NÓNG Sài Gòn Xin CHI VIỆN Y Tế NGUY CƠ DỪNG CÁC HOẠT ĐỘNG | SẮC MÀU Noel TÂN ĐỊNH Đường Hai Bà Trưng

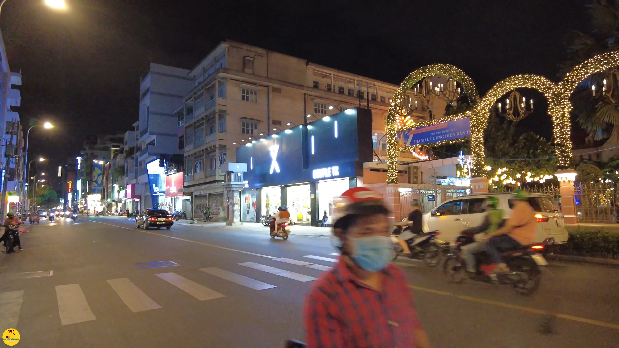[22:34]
Chú không cho vô đâu. Đó. Hôm nào nhà thờ Tam Tịnh mở cửa hẳn hoi được vào thăm, em sẽ mời anh chị cùng với em chúng ta ghé về.
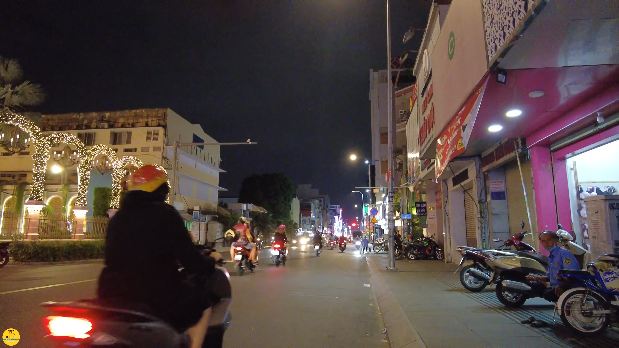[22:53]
Bây giờ em mời anh chị chúng ta quẹo bên mé tay trái, em đi ngược về công trường Mê Linh.
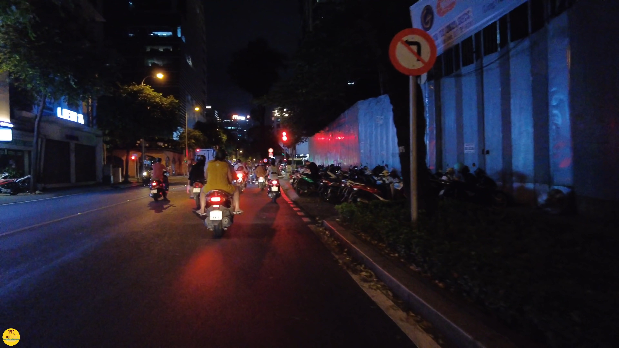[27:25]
Bây giờ thì ngon lành cành đào rồi. Còn có những cái bãi giữ xe đất trống như thế này, nhộn nhịp quá trời. Con đường phía trước đây là ngã tư giữa con đường Hai Bà Trưng và con đường Nguyễn Đình Chiểu thưa anh chị. Nguyễn Đình Chiểu năm xưa có tên là Phan Đình Phùng.
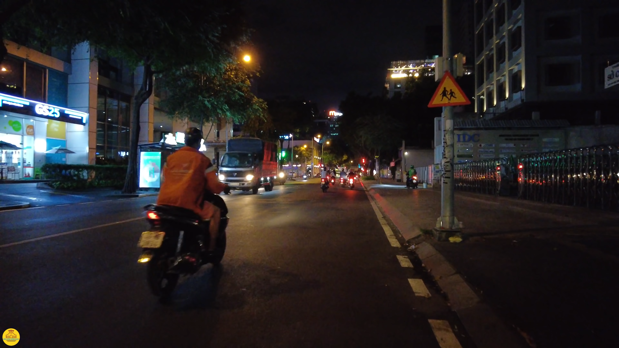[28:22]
Phía bên trên có một cái quán, không biết là anh chị có thấy không? Đây
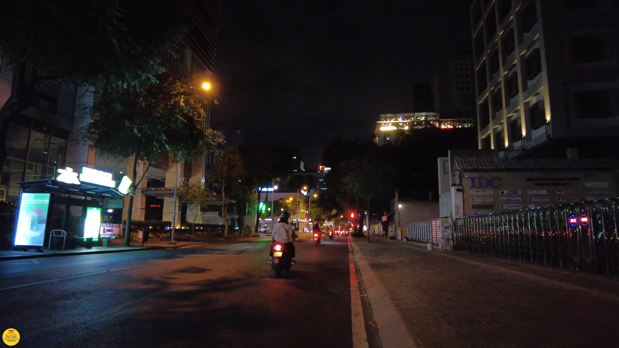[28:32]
đây anh chị, cái quán đèn sáng sáng trên trời bên phải của em đó. Một cái quán nhậu ở trên không, và người ta đang còn hát hò,